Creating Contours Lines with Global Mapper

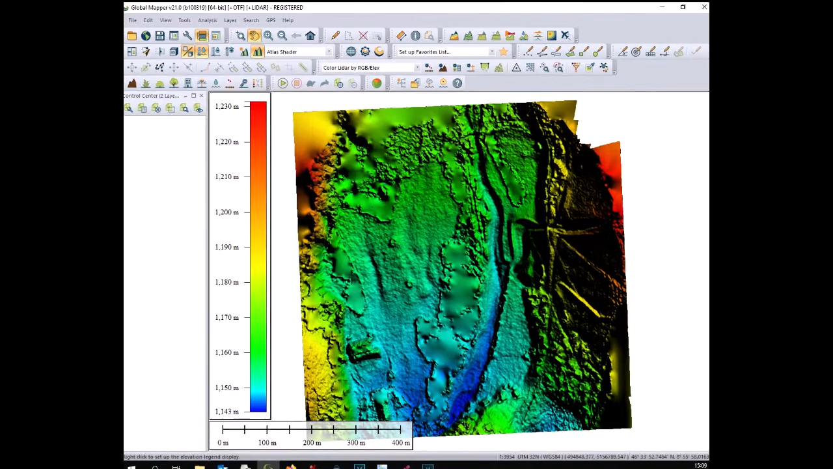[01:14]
We drag the imagery over the digital terrain model.
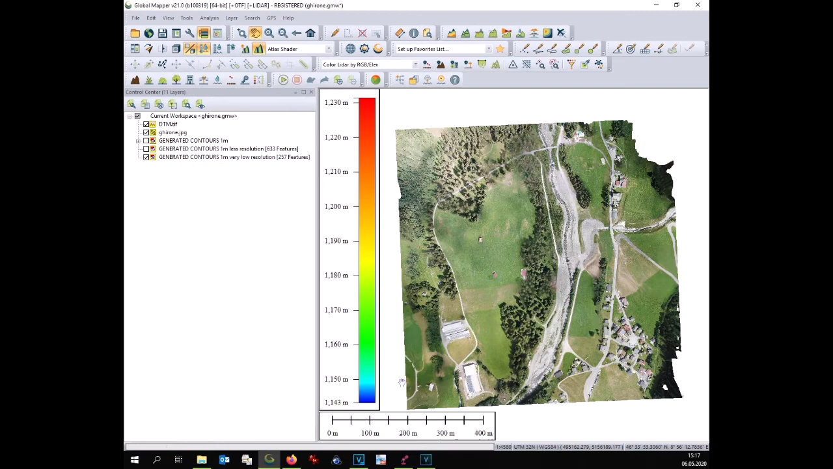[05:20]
I click OK and the new layer is created.
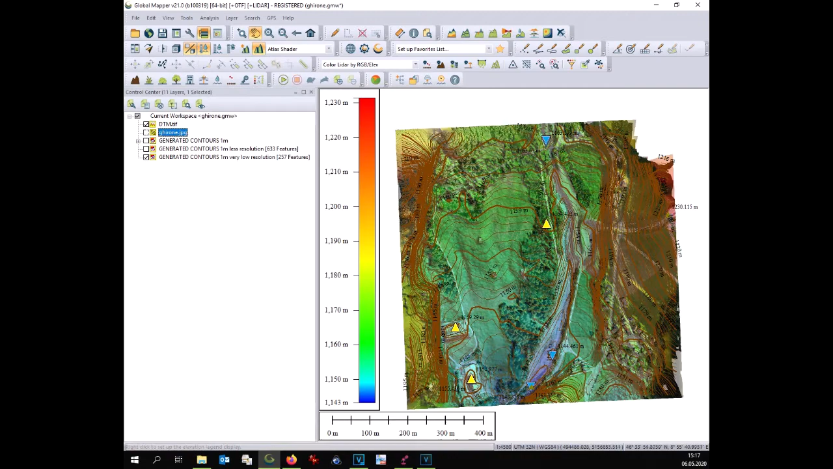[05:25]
At this point we can compare the two different layers, low resolution and high resolution and you can easily see the difference.